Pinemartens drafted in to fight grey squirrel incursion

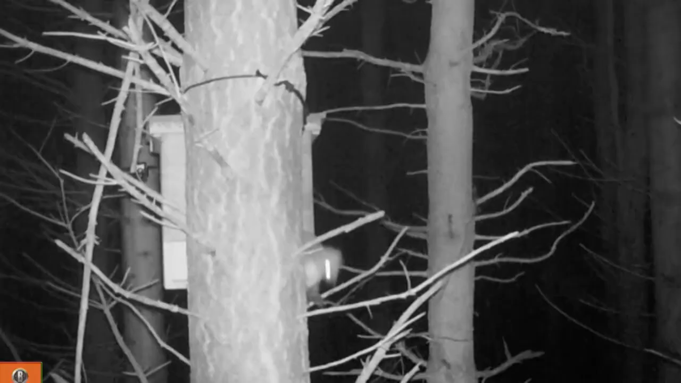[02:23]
The dens have already been used with some success in woodlands in Galloway and Aberdeen, adding to the armoury in the battle to save Scotland's red squirrels.